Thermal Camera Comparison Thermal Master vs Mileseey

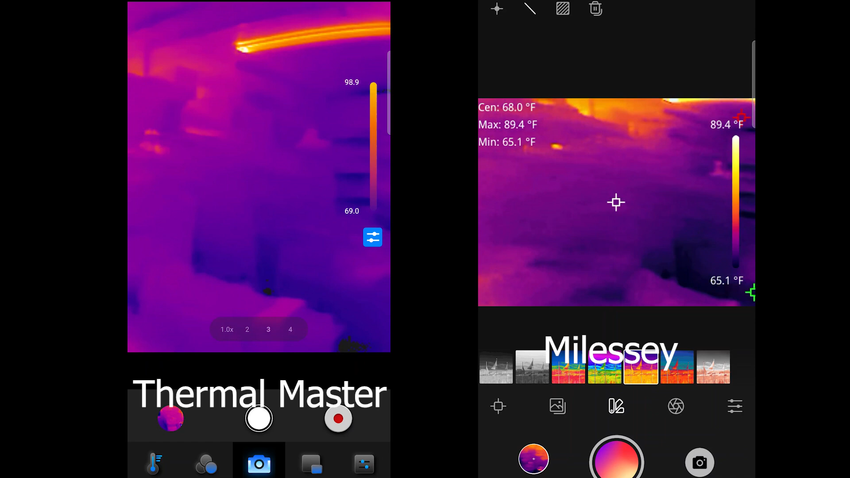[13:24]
Uh, I don't think it has as many options, but the user ability of it is pretty neat. And you can take it off, uh, and you can set it into different areas, considering it is Bluetooth, but you do got to make sure it's charged, and everything like that. But, I do got to say, if we are taking a look at temperatures, and, you know, where the heat is, and you, you really want to show, uh, what you can do, and let me just show you here,
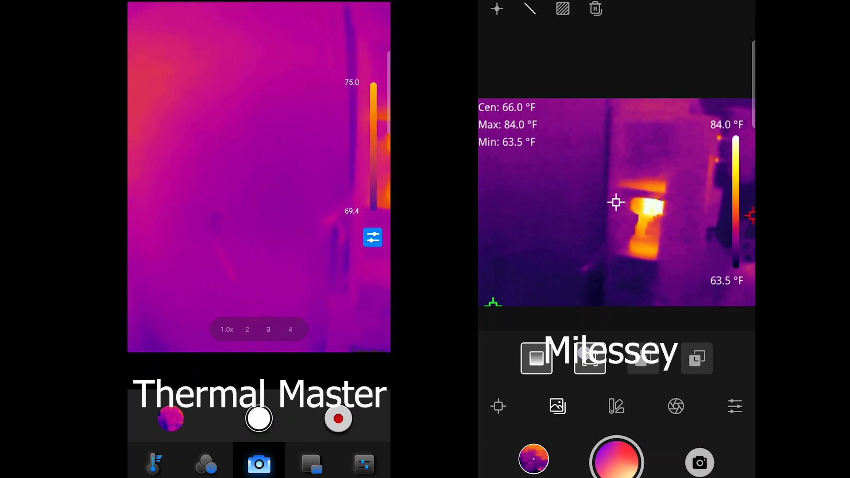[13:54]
On screen: spot 66.0°F, max 84.0°F, min 63.5°F
so you can see what that looks like.
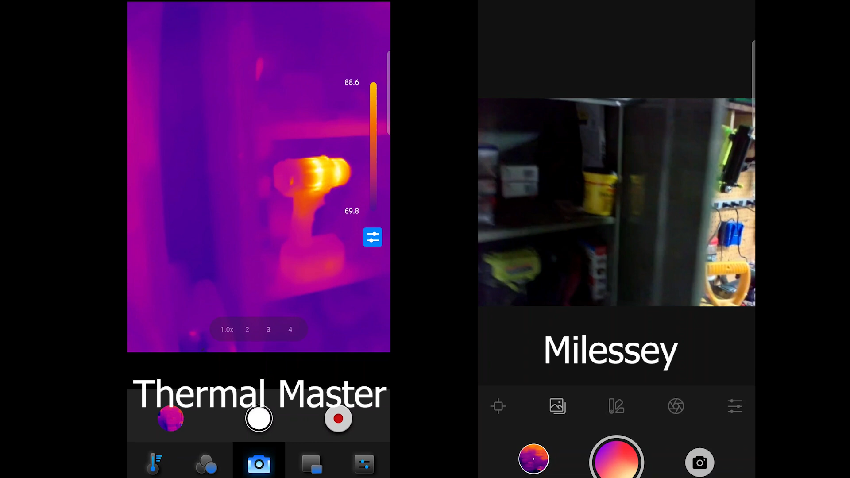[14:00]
Uh, this is, this is okay, but this is still using the camera, it's not using the phone, I don't believe. So, the resolution is pretty bad there.
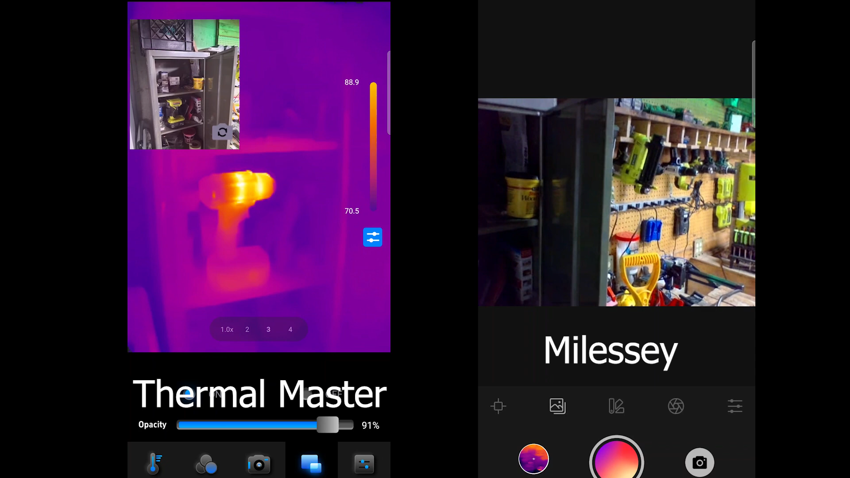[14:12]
Um, this is using the actual camera, so, you know, it's a bit different there, too. So, um, a little bit different, but, you know, still there, still has a lot of the same abilities.
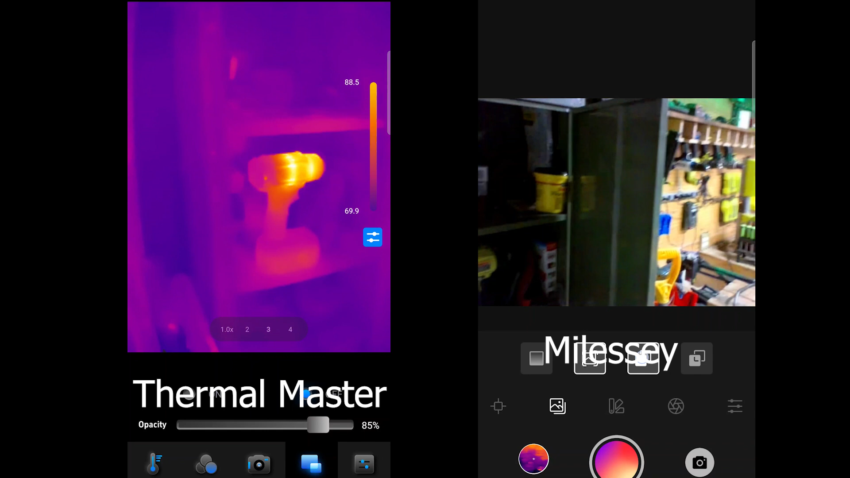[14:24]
If I want to go here, you can actually, uh, hold on, where is it at? But, there we go.
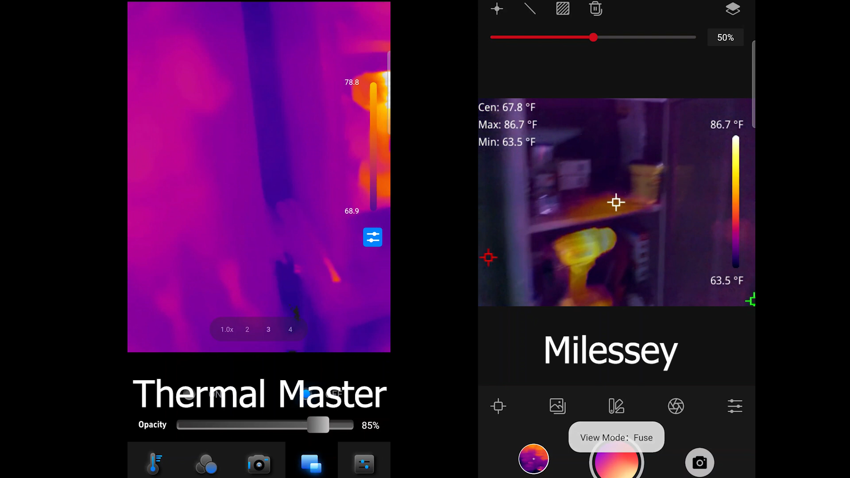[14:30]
On screen: spot 67.8°F, max 86.7°F, min 63.5°F, scale top 86.7°F, scale bottom 63.5°F
So, you can see the overlay, this is kind of cool, this is the overlay, uh, that you can do on the Malissi, but, like I said, if you're going to do temperatures, and you really want to take a look at these things, this is where you want to be, this is how you need to use it.